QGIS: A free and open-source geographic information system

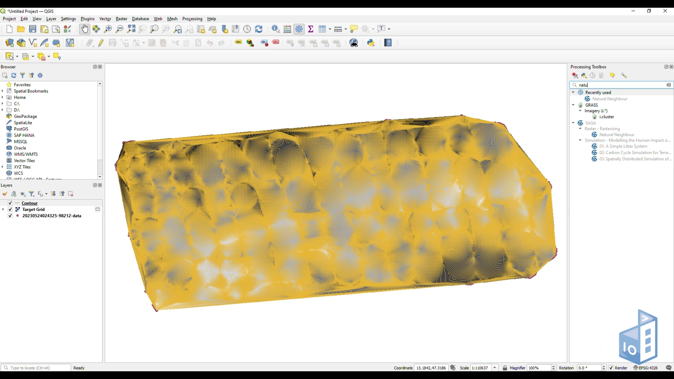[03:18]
You can unmark the layers or items you don't want to see. In this case, we will only keep the contour lines.
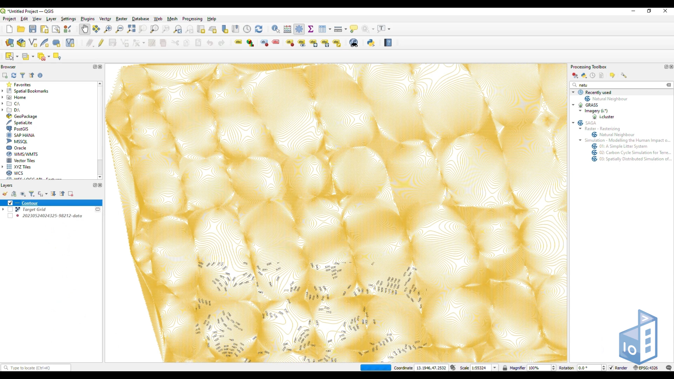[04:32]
If we go to the properties section again, we can also change the contour lines color, among other options.